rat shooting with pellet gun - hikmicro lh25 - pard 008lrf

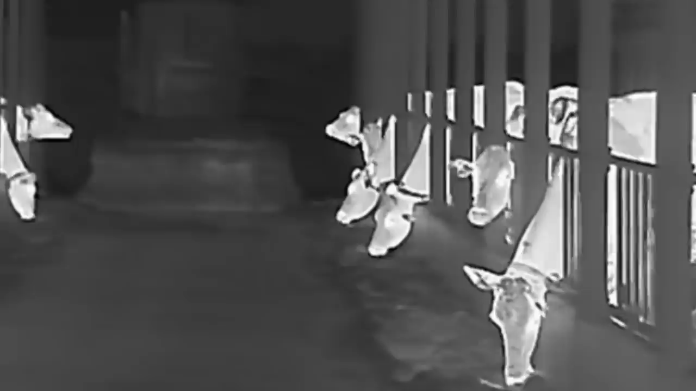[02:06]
Not only can we see in the dark, it also gives us a good quality image,
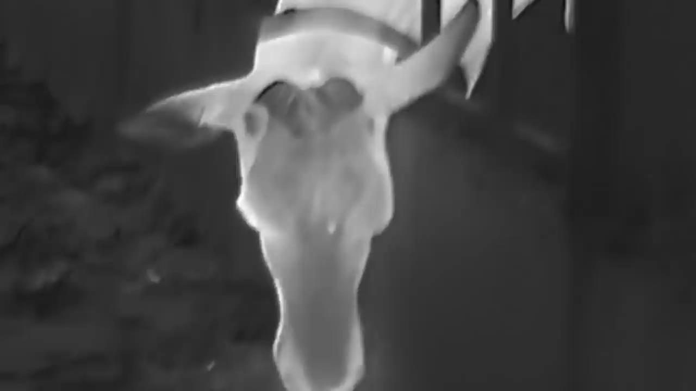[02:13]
and the detail helps us identify what it actually is we're looking at in the distance.
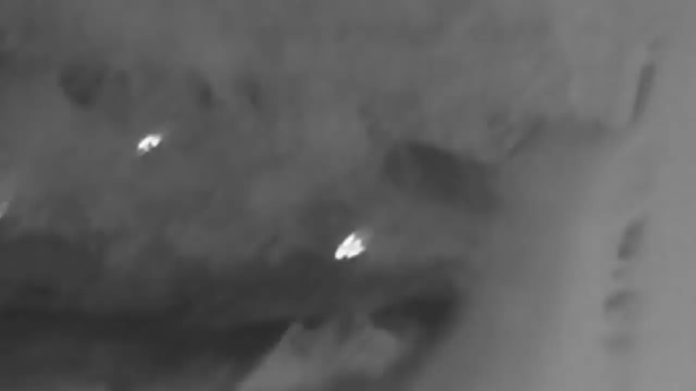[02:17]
So if there's a rat hiding in the brambles, waiting for us to walk on by so they can come out when we're gone,
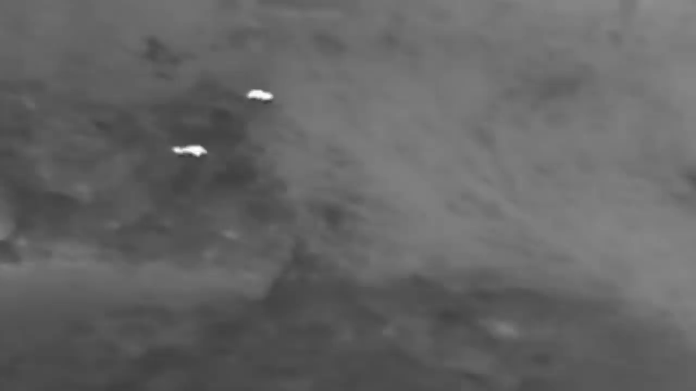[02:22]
or a rat hiding in a car tyre, just remember the tables have turned, and the game of hide and seek is now over. And justice will be served throughout the land.
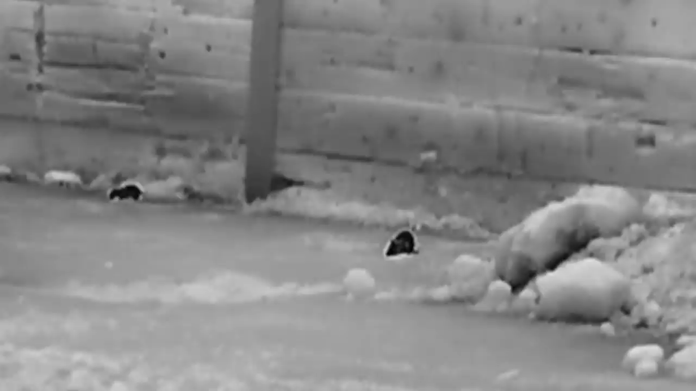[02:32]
Now I've given you all the rundown, let's head on over and see it in action. The first rat of the evening seems to be chilling out.
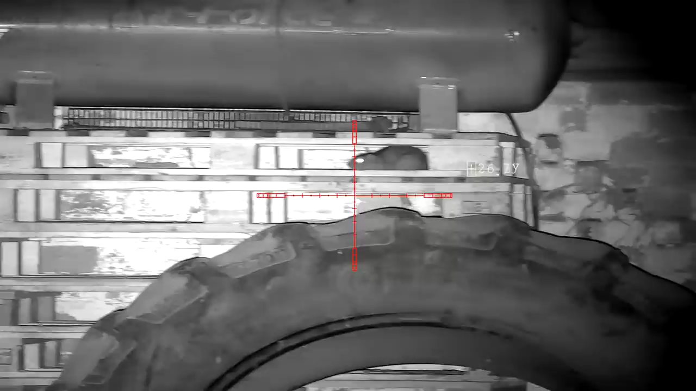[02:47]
The sheriff slowly locks onto his target and sends him a stiffener.
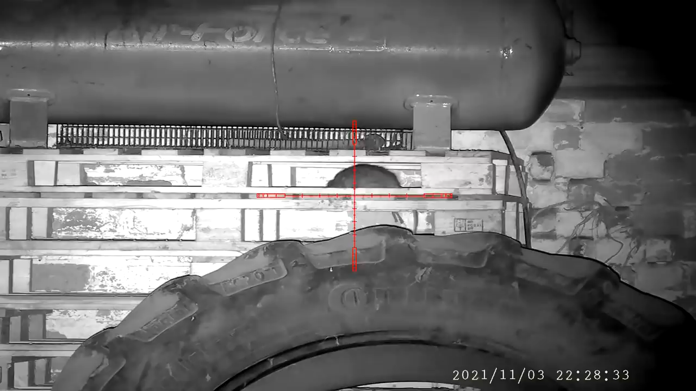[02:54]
Believe me, that stiffened him right up.
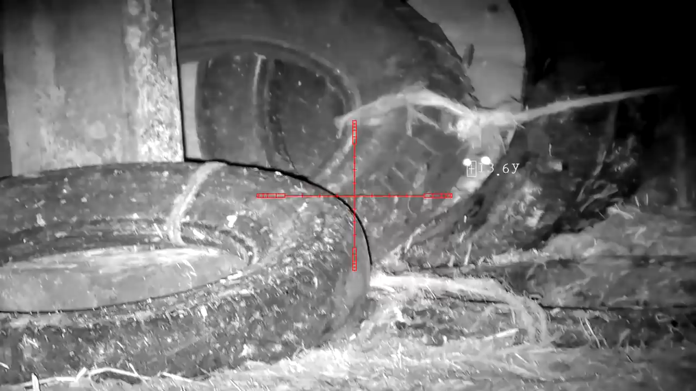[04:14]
Even the rats have started watching telly and listening to all the advertisement. You can see this one just sitting there very comfortable, and he even feels protected after sliding on a rubber. Oh well, some shots never miss the target no matter what we do.
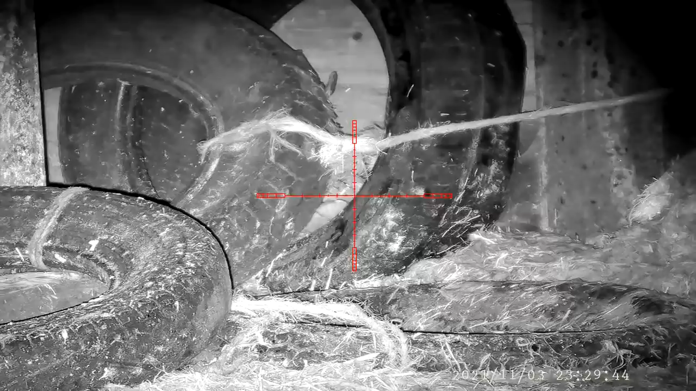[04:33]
We are now in the deputy's favourite place, the cowshed. This is going to be a tester for him, but he passes with flying colours.
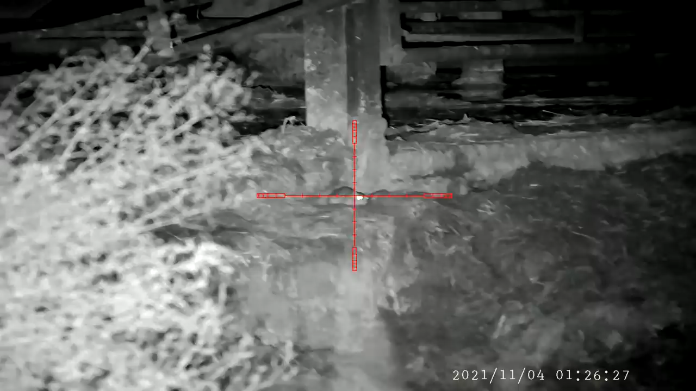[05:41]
The deputy has done me proud tonight and put a few down without any suffering.
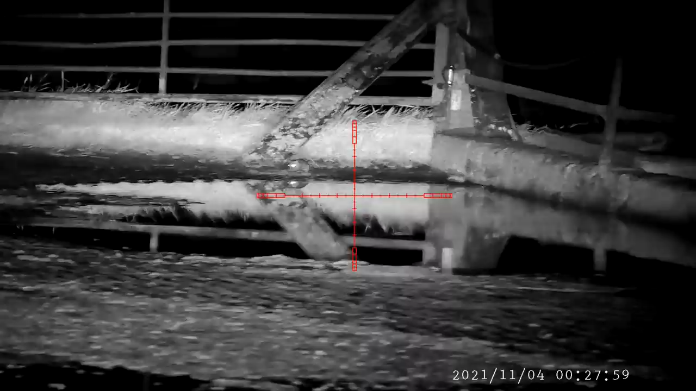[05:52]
It's now time for the sheriff to have a go. This next shot is long distance for a rat, but I felt 100% confident.
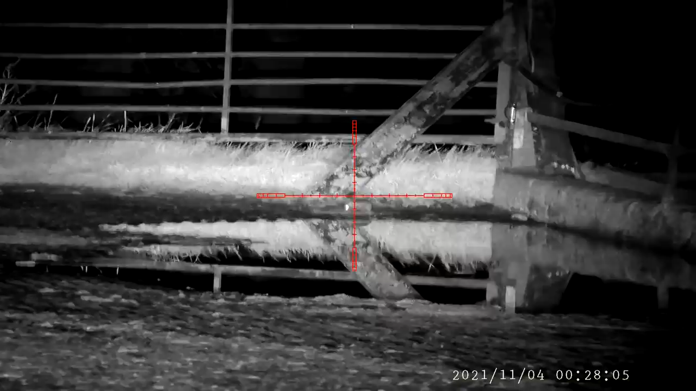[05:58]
The shot hits the mark, and down goes another scaly tail.
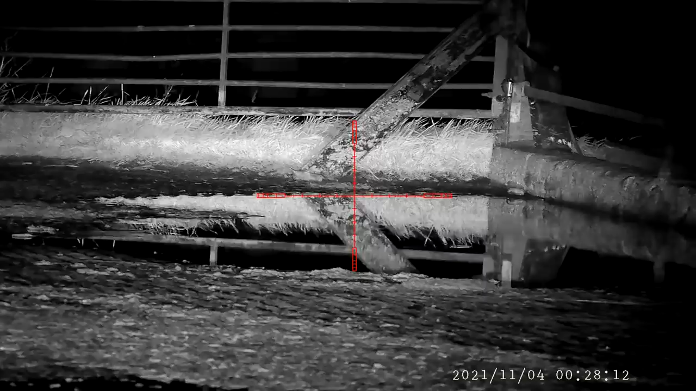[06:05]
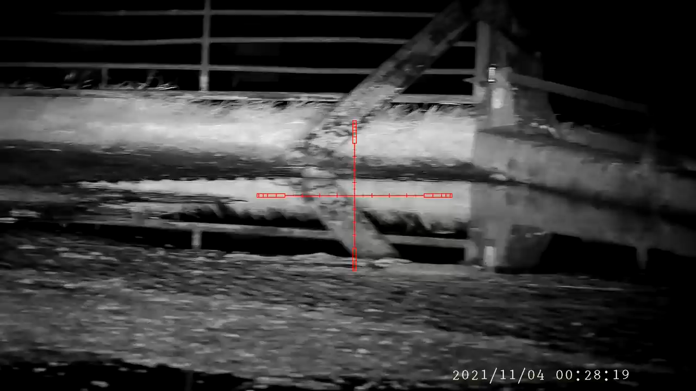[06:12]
Not long after, I seen this one munching on his favourite snack.
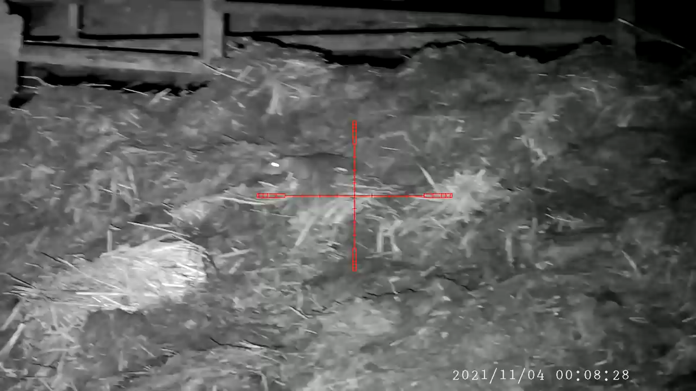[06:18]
Cow shit. So I quickly took aim and sent a slug straight to its brain box.
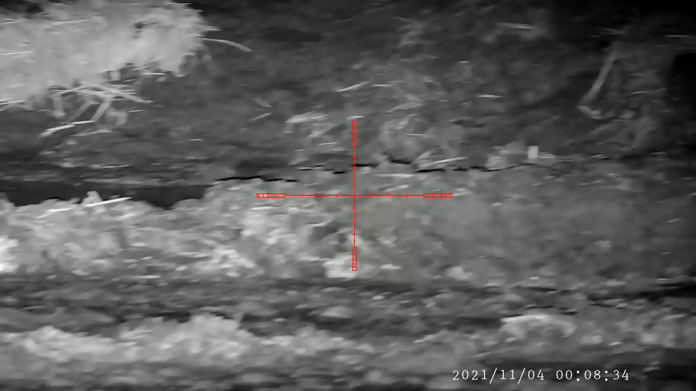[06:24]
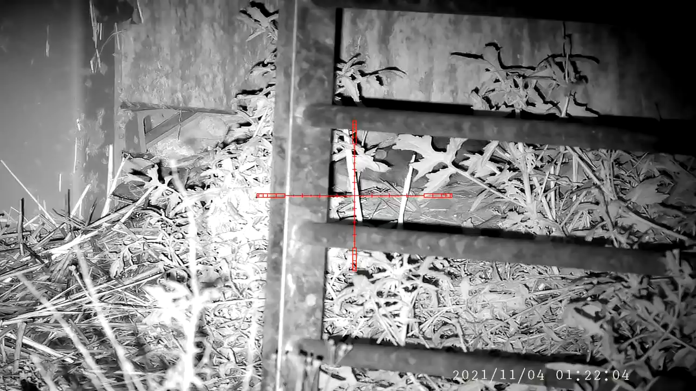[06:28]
Another rat gets added to the bag thanks to the thermal.
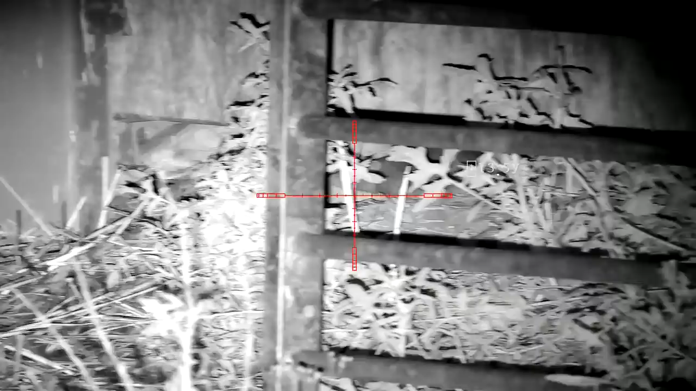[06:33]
The rat's eye is completely covered, so the night vision would have missed this, but because the thermal picks up heat, it was lights out for this rat.
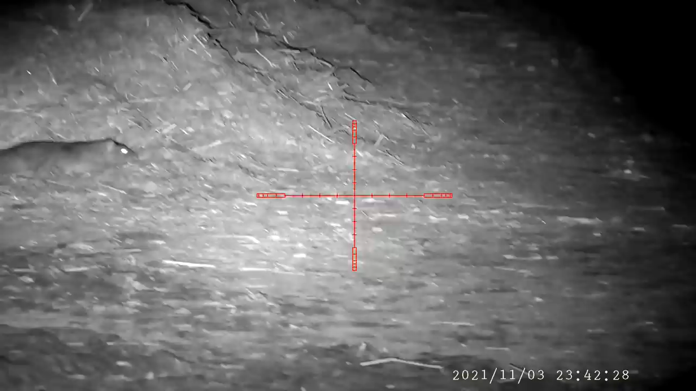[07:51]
If you've been wondering how well these slugs work in sub-12 rifles, then this next shot shows their extra stopping power.
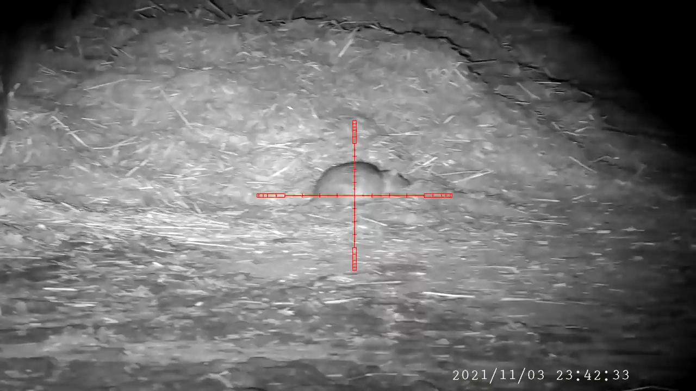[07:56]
The rat didn't move an inch after impact, and this is why I still use them.